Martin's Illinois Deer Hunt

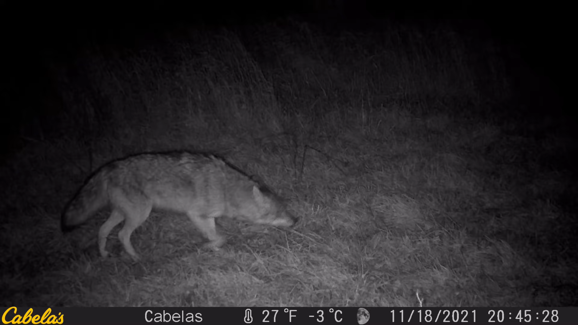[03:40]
so we're going to be looking here at some of the things that went on when I wasn't up above that stand.
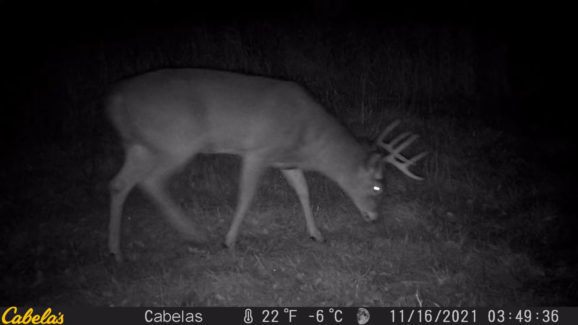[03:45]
There's been different. There was quite a few does and a lot of coyotes, and there was a good variety of some different bucks coming along. As I reviewed it, I realized, wow, I'd seen a few deer from the stand, but it's obvious that at nighttime there were a lot more deer that were coming by down in this area.